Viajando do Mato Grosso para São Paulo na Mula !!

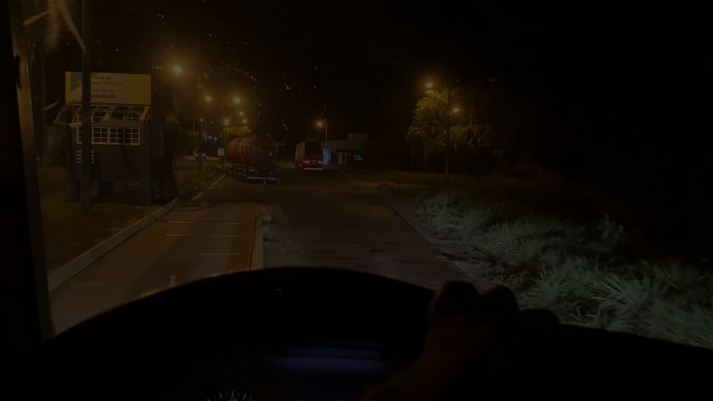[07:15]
Isso aí, ó Postinho fiscal Então Então vamos Carimbar A notinha aqui Pra arrochar, né
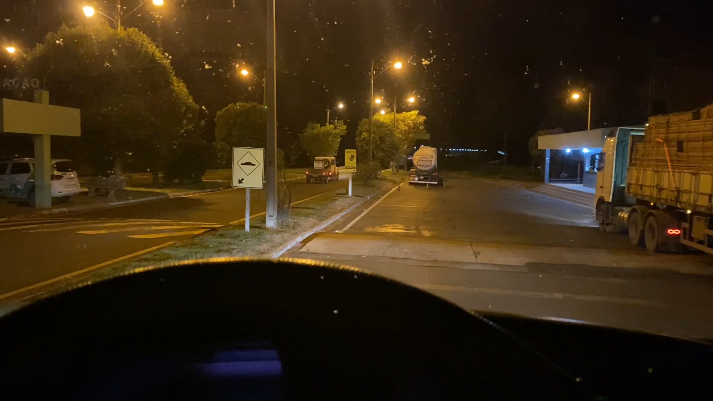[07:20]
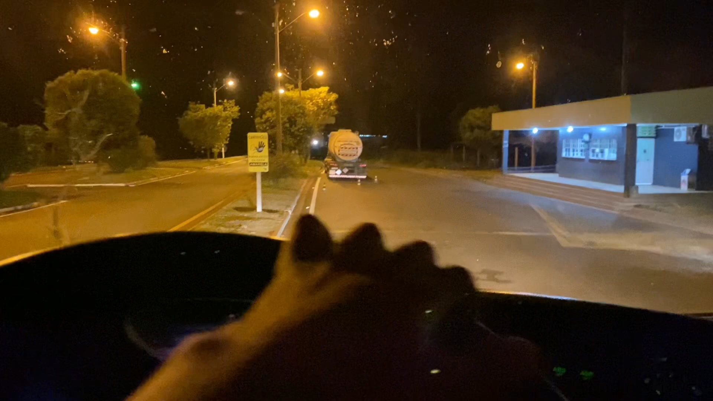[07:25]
Que é meio ruim Pra dormir Aqui nesse posto fiscal Então nós vamos Ter que Caçar um posto Ali mais pra frente
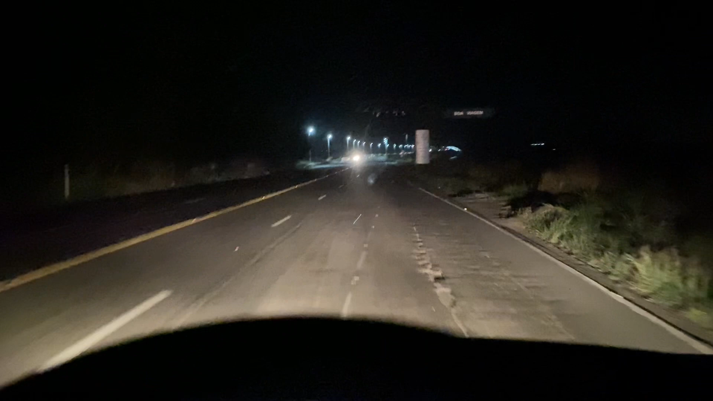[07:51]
Mato Grosso do Sul Com São Paulo Nunca passei aqui Primeira vez Eu já atravessei Quase todas as divisas De Mato Grosso do Sul Com São Paulo Você é besta
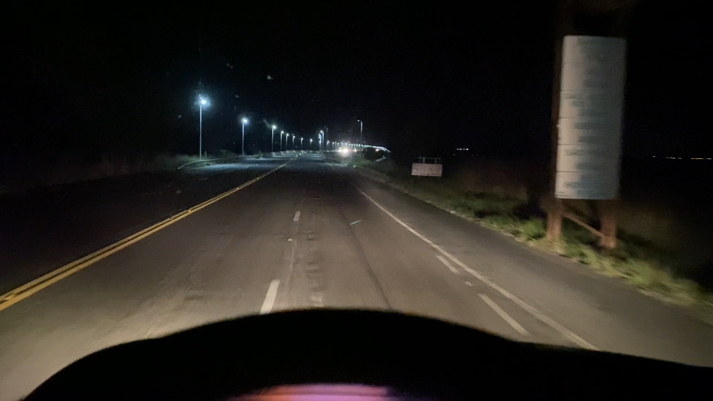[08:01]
Então aqui vai mais uma Acredito que seja Uma ponte aqui, né É uma ponte Na verdade, né Aí, ó São Paulo Com o Mato Grosso do Sul
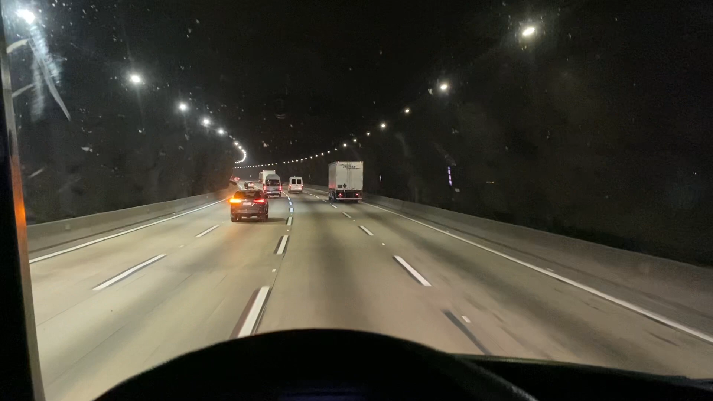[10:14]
São Paulo, velho É, dormindo Aqui na capital da fumaça, né
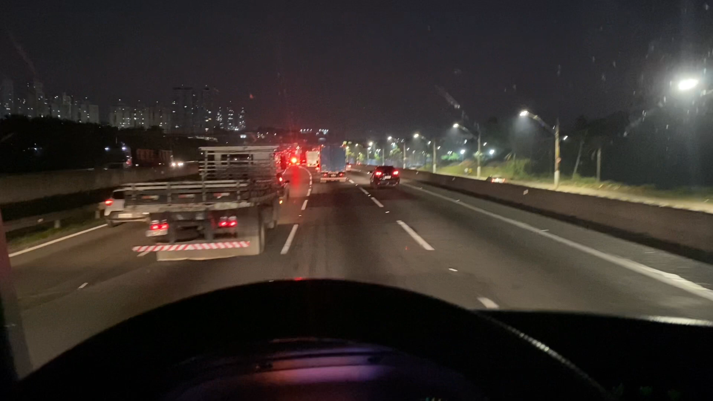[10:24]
Pega um congestionamento ali Agora, agora que deu uma liberadinha Cê tá doido Cê tá doido Andando mais afastado Um pouco aqui Mesmo assim, o povo sai enfiando na frente Cê é loucura Cê tá doido
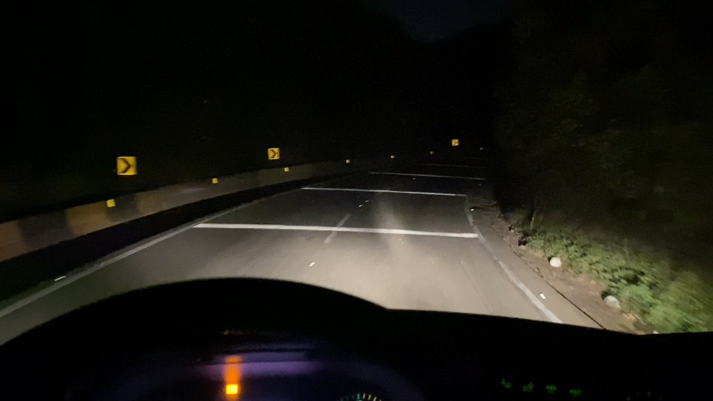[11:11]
galera Descendo a serra da Baixada Serra de Santos Bora que bora
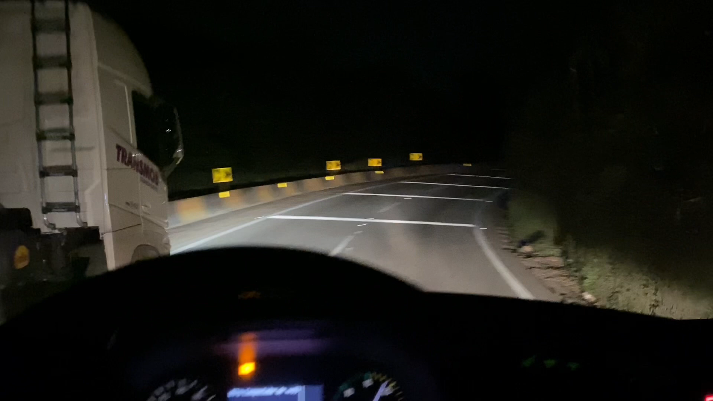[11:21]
Bora que bora Só no freio motores
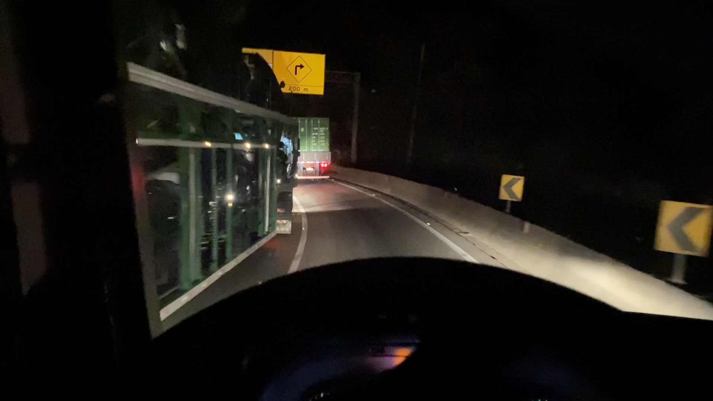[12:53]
Galera Faz uns negócios meio emocionante aqui, viu Descendo as serras E a parte mais legal Cê tá doido Vai passar ali embaixo